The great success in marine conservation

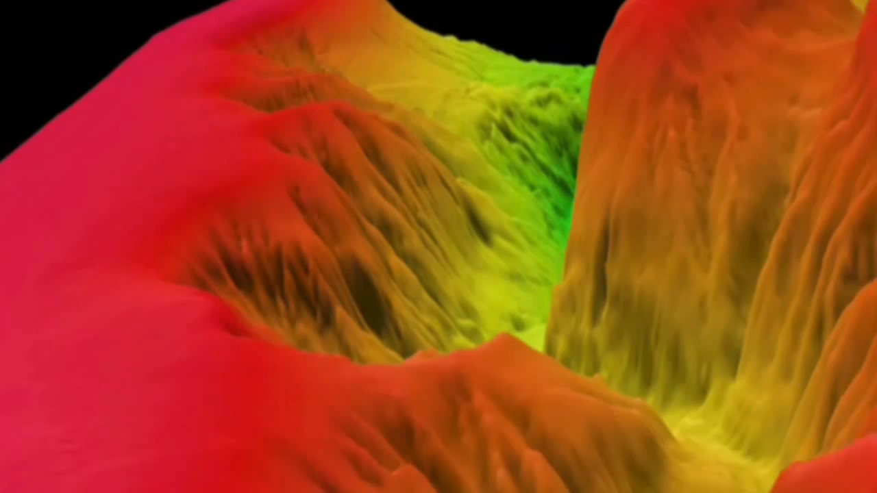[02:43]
In the Bay of Biscay, it was found that Avilés Canyon is actually a complex system of canyons,
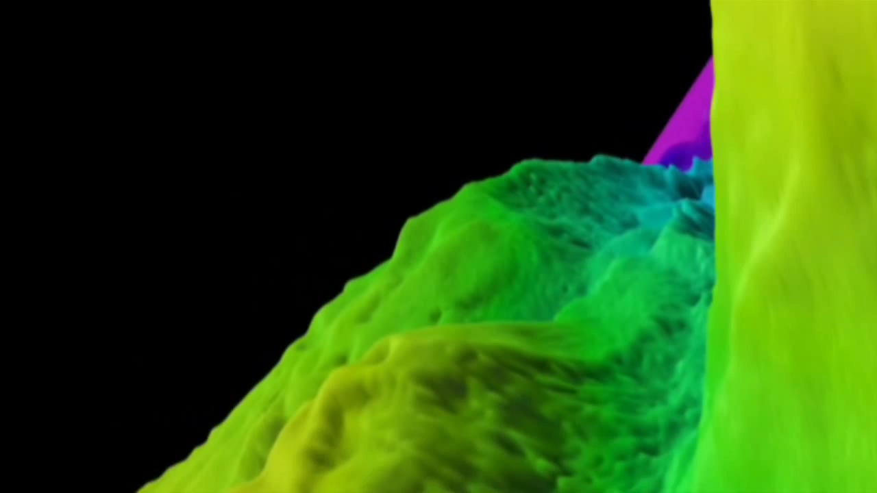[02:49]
as well as home to a cold-water coral reef located some 1,000 meters below sea level.